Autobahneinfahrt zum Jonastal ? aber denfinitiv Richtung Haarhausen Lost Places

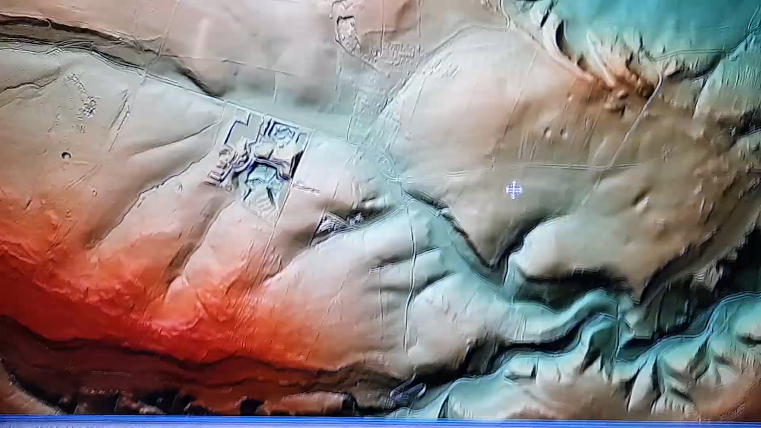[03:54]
Das ist eine von den Einfahrten.
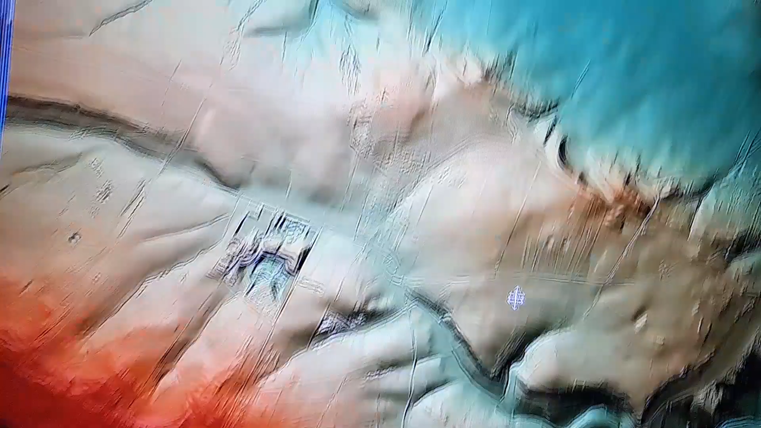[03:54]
Die andere Einfahrt, von denen ja alles nichts da sein soll, die ist tatsächlich hier.
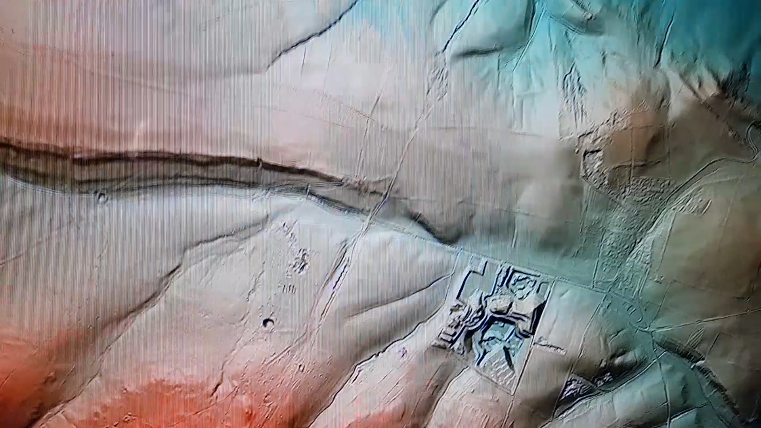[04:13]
Das ist genau die Geschichte, wo sie reingegangen sind, wo sie die Flugzeuge reingebracht haben. Auf den Luftbildern sind die Straßen dahin sogar zu sehen.
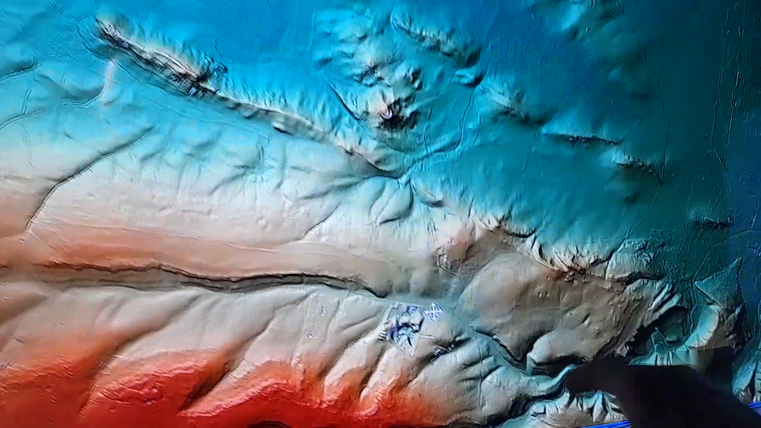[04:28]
das ganze Gebiet ist komplett untertunnelt.
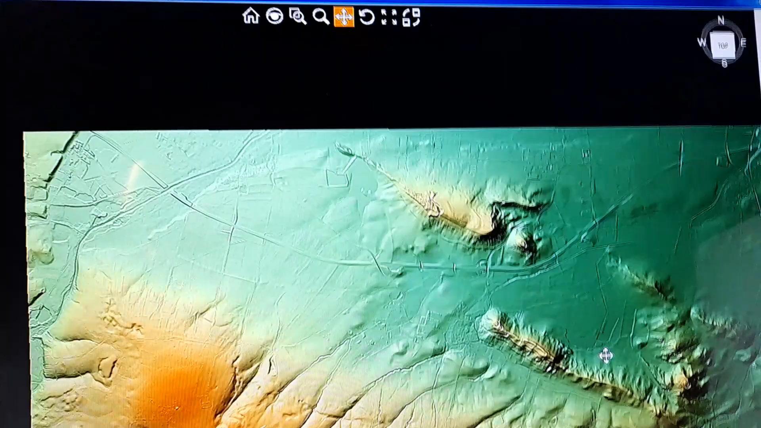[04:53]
Also geht mal wirklich davon aus, dass das Ganze hier eine riesige unterirdische Anlage ist.
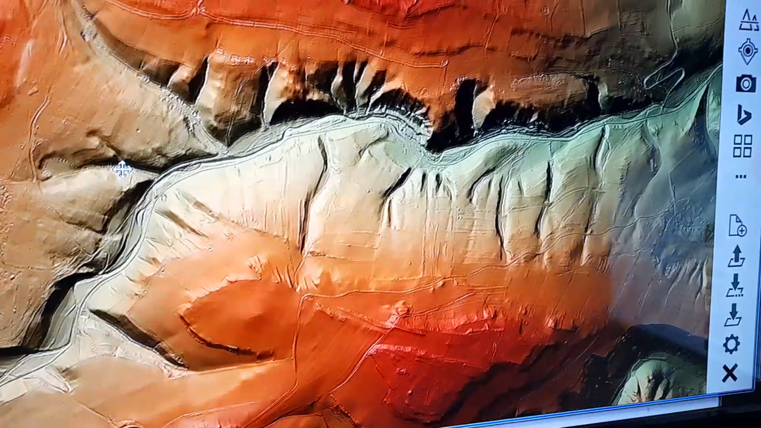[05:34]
Da gibt es auch ein entsprechendes Luftbild von einem 200 Meter langen Zug. Wir haben das mal mit Geoportal hier ausgemessen. Mit einem 200 Meter langen Zug.
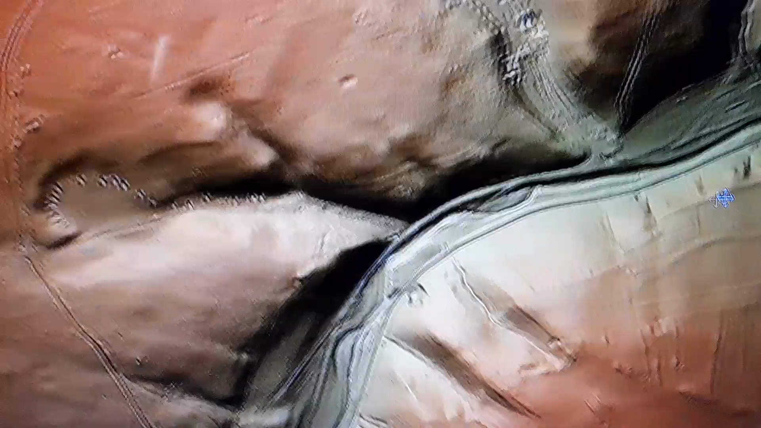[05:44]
Aber da gibt es tatsächlich eine Einfahrt mit einer Brücke, die hier reingeht. Irgendwo hier muss eine Einfahrt sein.
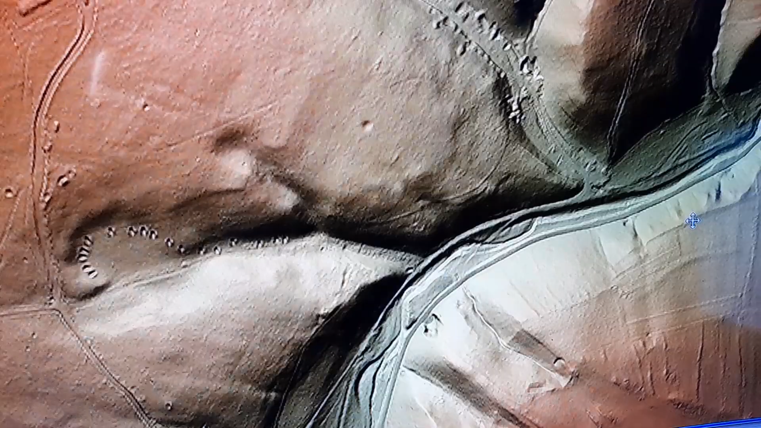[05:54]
Und damit ihr mal seht, wie so eine Einfahrten verschüttet aussehen.
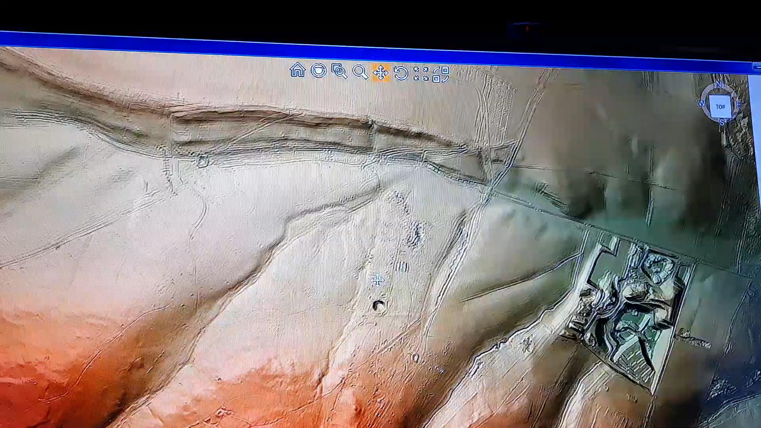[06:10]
So, da sind wir. Amt 7, die Einfahrt.